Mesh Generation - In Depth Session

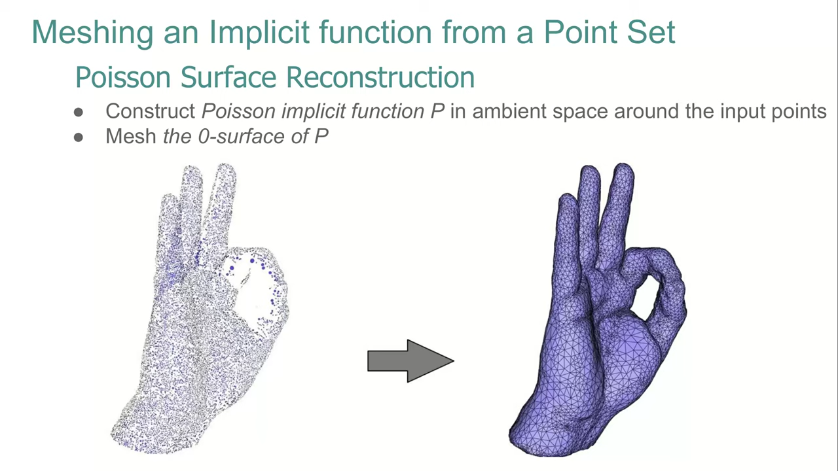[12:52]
This can be achieved by computing a Poisson implicit function that approximates this point set. And this implicit function can be meshed using the mesh generation algorithm just described. As you can see, even if there are some missing points in the surface, the implicit function allows to close the surface.
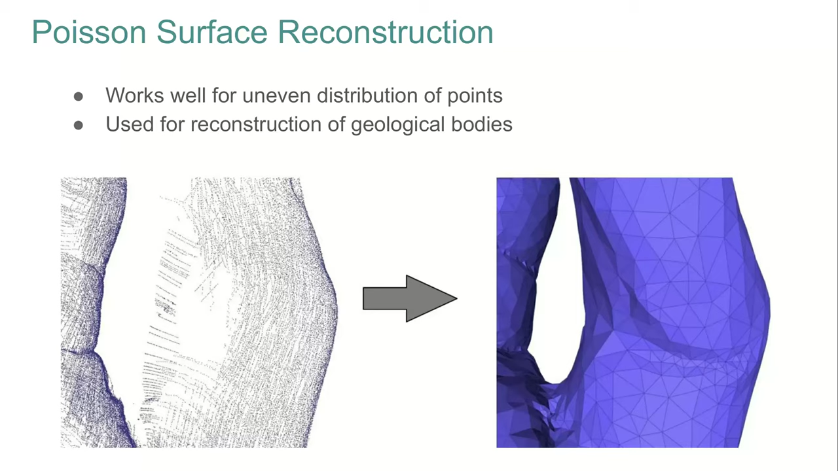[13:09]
There is even a two-pass version of this algorithm to improve the quality of the output mesh when there are some large holes.